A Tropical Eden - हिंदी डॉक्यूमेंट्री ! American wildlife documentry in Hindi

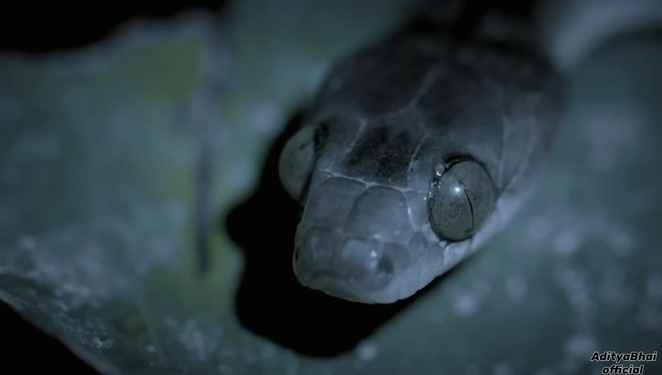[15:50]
जब भी उन्हें ये लजीज खोरा कहीं नजर आती है ये इन चिपचिपे और अजीब से अंडों को ज्यादा से ज्यादा सपाचट कर जाते हैं
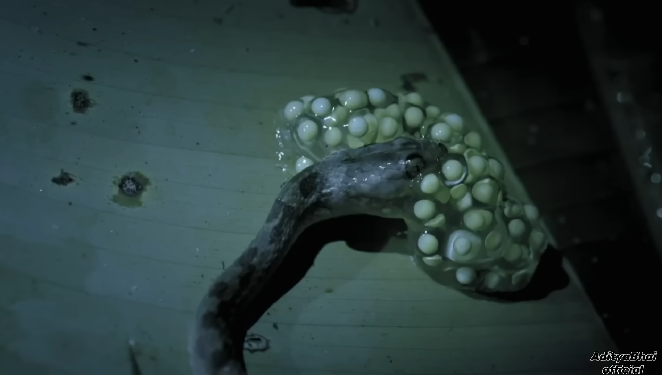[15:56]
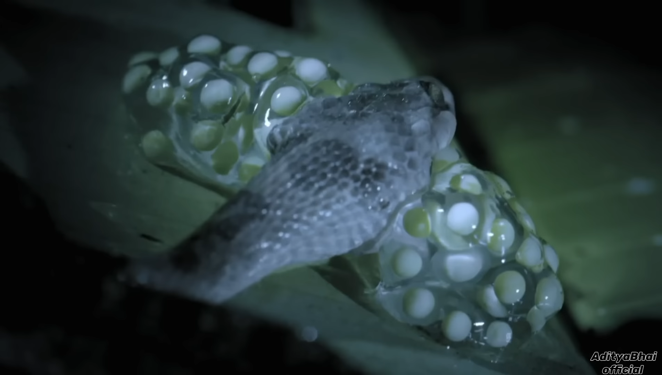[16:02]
लेकिन इनका इतना शिकार होने के बावजूद भी कुछ अंडे सही सलामत बचे रह जाते हैं